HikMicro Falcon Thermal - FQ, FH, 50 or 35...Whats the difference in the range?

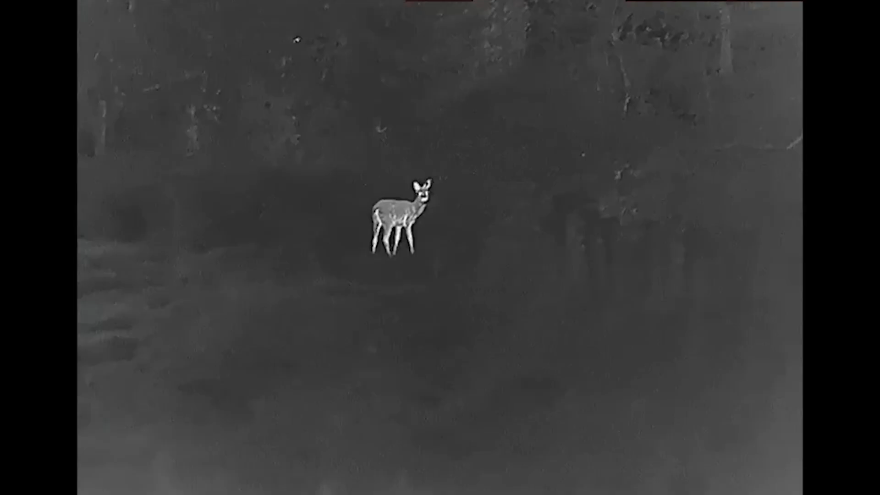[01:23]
This has a field of view of 12.54 by 10 degrees and it's better suited for close woodland work
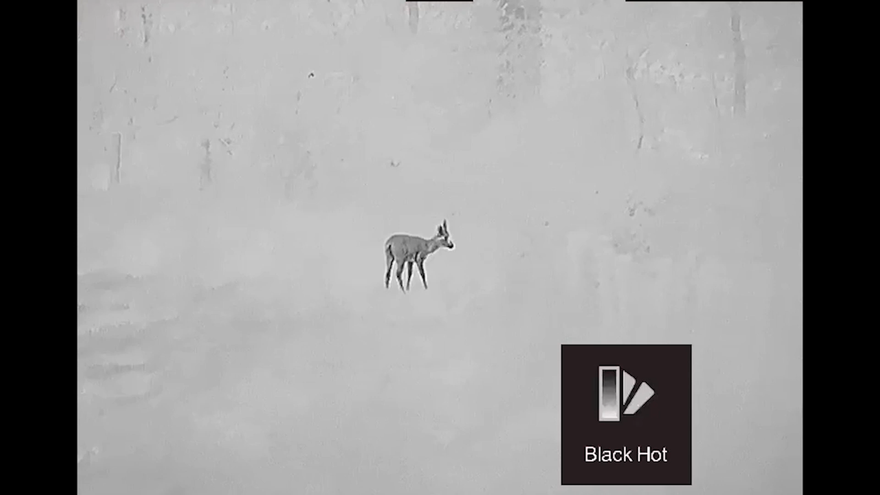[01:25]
but it still has the legs for long range observation as well. It's a detection range of up to 1800m.